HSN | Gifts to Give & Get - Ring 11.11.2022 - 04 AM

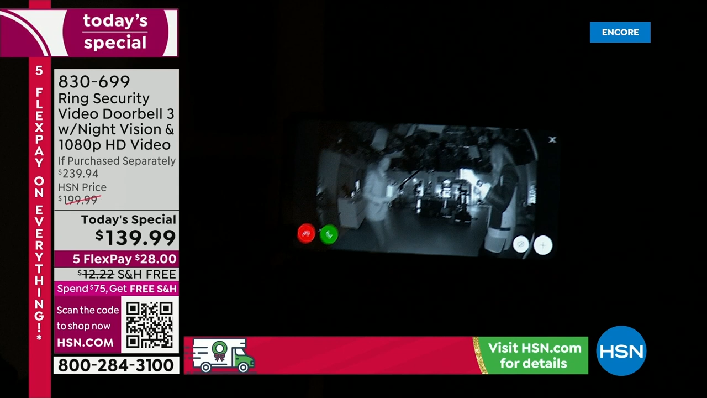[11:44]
Look, it automatically makes that switch into the infrared night vision mode. Let's go ahead and pinch and zoom right into Adam there, who's holding a look, it's Adam Freeman holding a package in pitch darkness. I can't even see you 2 feet from me. Hello? But I can see this illuminated view on the free Ring app. Look how amazing this is.
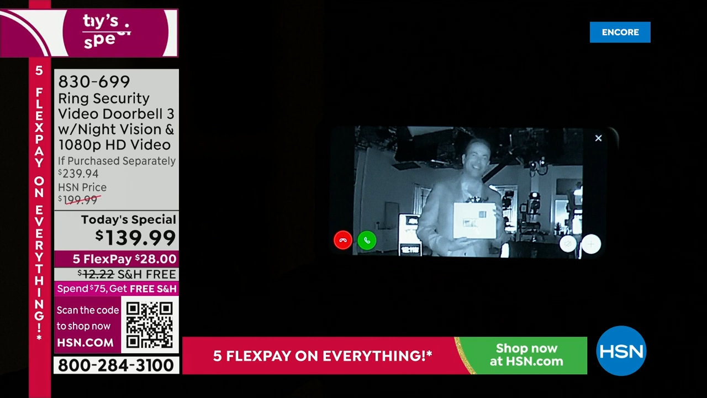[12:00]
So clear. So crystal clear. Yes. Okay, beautiful. That's why you want it day or night. Ring's going to capture everything. It's going to see everything. It's going to tell you and show you everything. You can hear what people are saying, and you can talk to who's there as well. Right. Again, you'll never be fearful as to who is actually at the door.
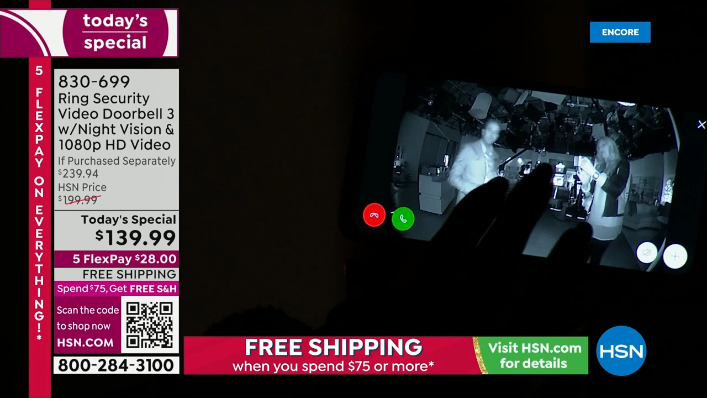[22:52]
Yep, let me just reconnect here real quick, but look at this. So, and it just took a second. Look, oh, very suspicious character right there, but very handsome. Let's but let you him in. See, I can totally tell it's you. But you see, the infrared is activated because you got the red lights there. Because it's got to work day and night. That's no good, obviously. You've got to have the latest technology, 1080p high definition video.
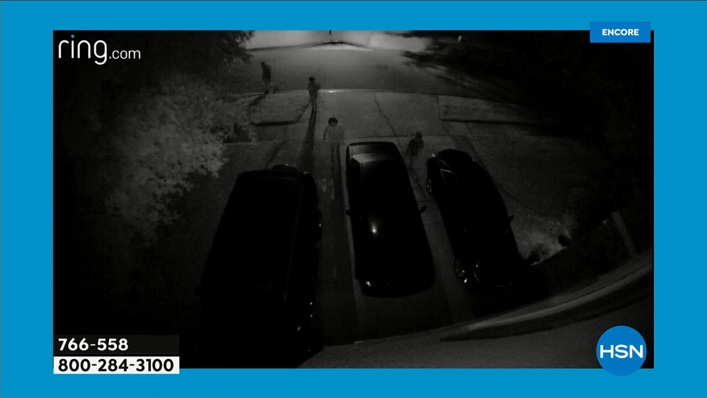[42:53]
I don't know if they're just checking it out. Kinda but scary. That light comes on and guess what they do? They run away. Because it's the light. It's the light. So this could be, again, motion activated light.
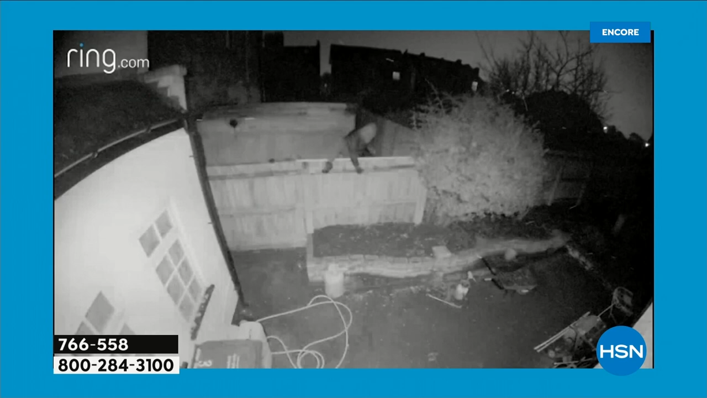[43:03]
You just set it in motion activation mode, and whenever it picks up on motion, it'll automatically come on. Look how it went from that infrared night vision right into full color.